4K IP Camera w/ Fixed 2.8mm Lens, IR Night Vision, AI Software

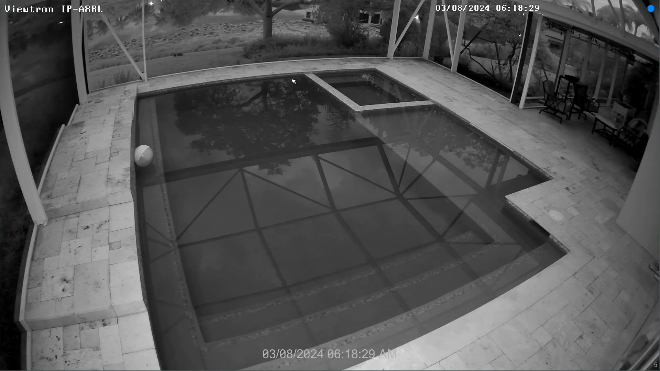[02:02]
So next, I'm going to show you how the camera performs in low light mode. So right now, the sun is just barely coming up a little bit. It's very dark back here in my backyard, and the nighttime infrared mode is engaged.
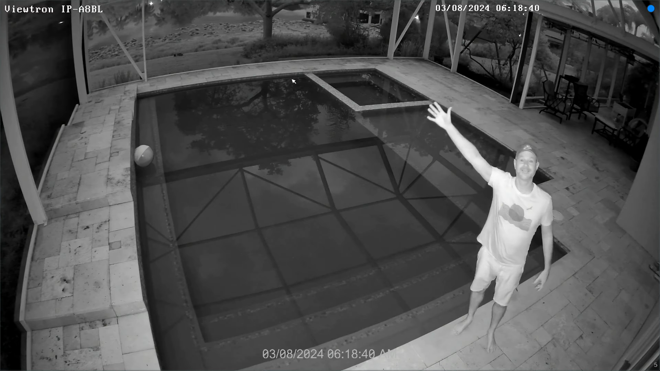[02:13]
But this is not a zero light test. This is a very low light test that I'm doing right now. And I'll stop at the same points that I did before. I'll go out to about 28 feet here. And then after, I'll move all the way back to the edge of the screen, which is about 38 feet from where the camera is installed because there's a bit of angle.
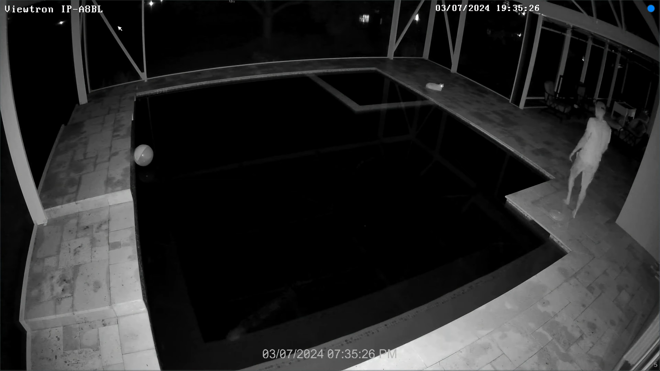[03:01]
So I go a little bit further out this time because the IR on these bullet cameras is pretty intense. And the smart IR works good, but I needed to tweak it a little bit. It was a little bit too intense to get up close to it. Like six to eight feet away was a little bit too intense. That's why I stopped a little further back there. And then I'll stop at the other two points, the same as before, the 28 feet away and then 38 feet away. And you could see at 38 feet away, I mean, you could see me in the distance, but there's no way you're identifying someone at that distance with zero light.